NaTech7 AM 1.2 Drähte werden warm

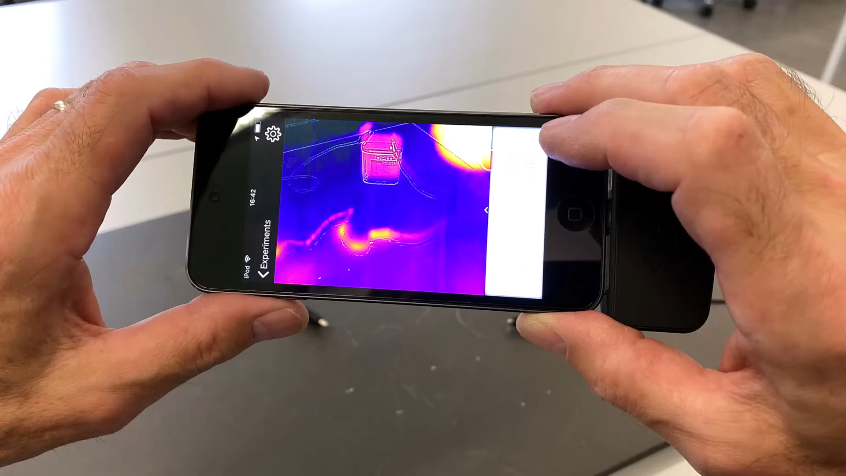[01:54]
Vielleicht hast du sogar eine Wärmebildkamera zur Verfügung, mit der du den Temperaturverlauf sichtbar machen kannst.